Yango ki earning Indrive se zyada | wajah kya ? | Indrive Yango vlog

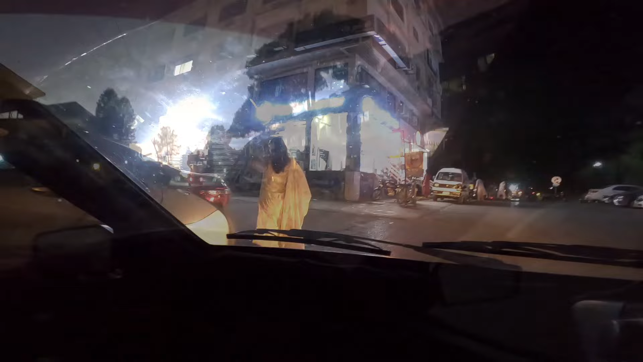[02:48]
یہ آہ بلو ایریا میں فریسک و سویٹ کے سامنے رائٹ ڈروپ کی ہے یہ سامنے
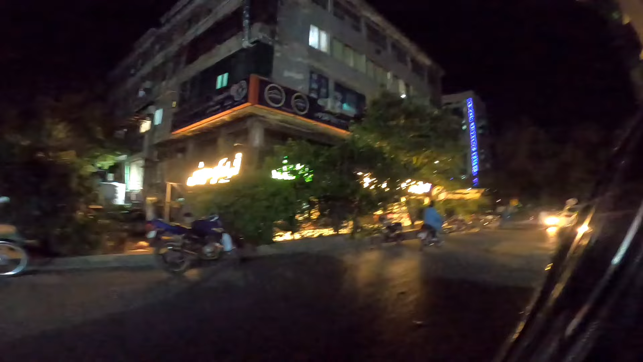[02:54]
فریسک و سویٹ ہے تو یہ ہماری پانچ بھی رائٹ تھی اور انڈرائیور میں رائٹ تھی
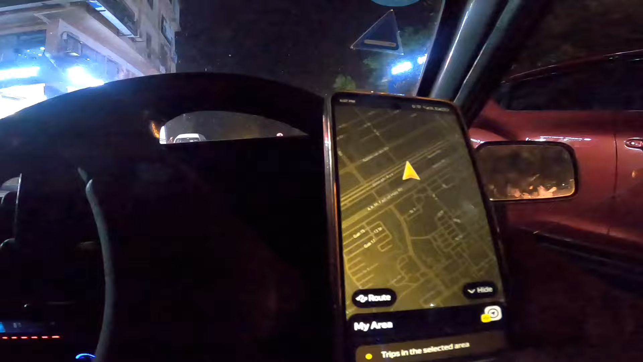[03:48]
تو یہ بلو ایریا میں کھڑے ہیں فریسکو سویٹ
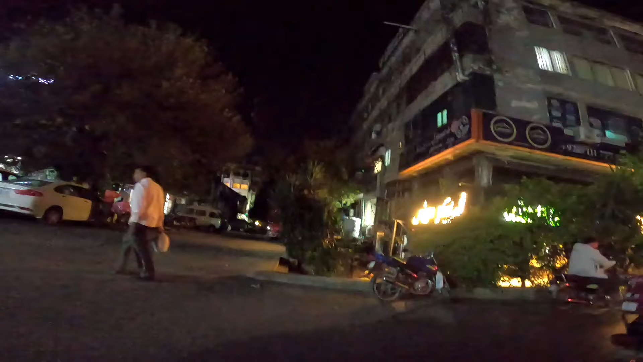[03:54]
کے سامنے رائٹ ملی ہے آئی نائن ون ان کو ڈرو کرنا ہے ویسے ناربلی میں آئی نائن ون جاتا نہیں ہوں
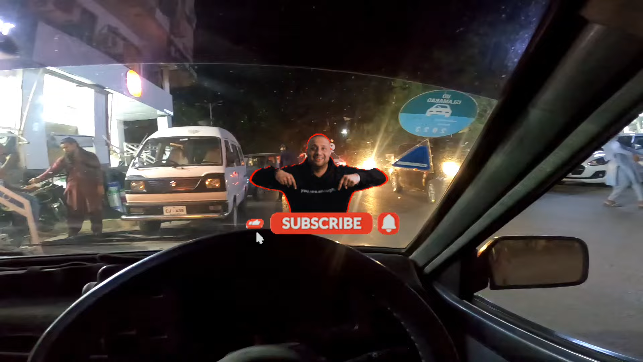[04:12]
تو ابھی پتہ نہیں کب آئے گا
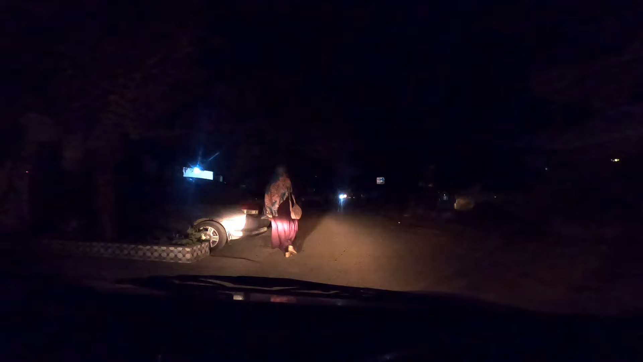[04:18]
آئی نائن میں دوستو رائٹ راک کی ابھی یہ پیسے لینے گئی ہیں
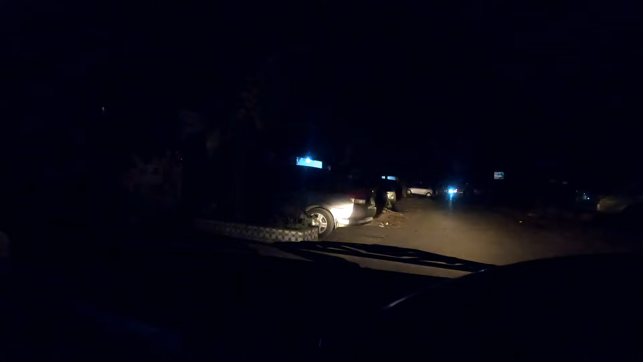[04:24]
ابھی پیسے لے کے آئے گی تو پھر اس کی رائٹ انڈ ہوگی یہ ہماری شٹی رائٹ تھی دوستو
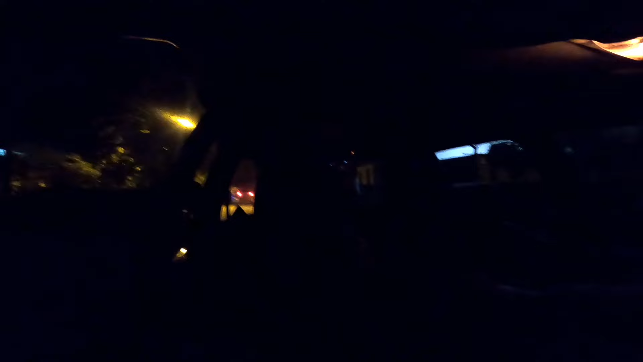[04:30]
ینگو میں ایک رائٹ آئی ہے دوستو آئی ایٹ چھری کی ابھی یہ پک کرنے جا رہے ہیں یہ تقریبا ہم پہنچ گئے ہیں
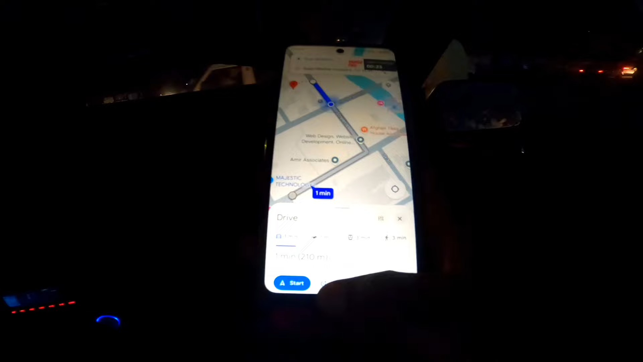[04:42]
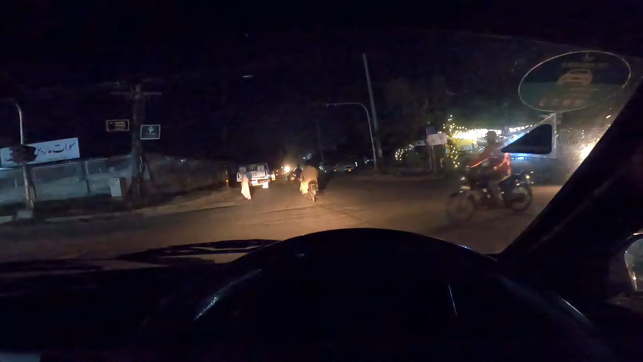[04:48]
وہ سامنے ہی ہیں یہ چوک سے آگے یہ پکپ لوکیشن پہ پہنچ گئے ہیں یہ
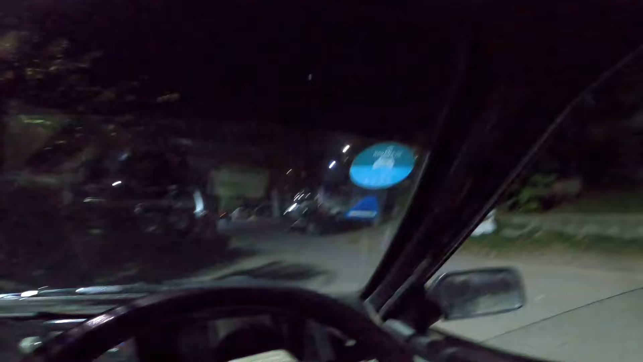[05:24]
وہ آئی نہ انوالی ابھی پھر یہ آئی ٹین کی رائٹ ملی ہے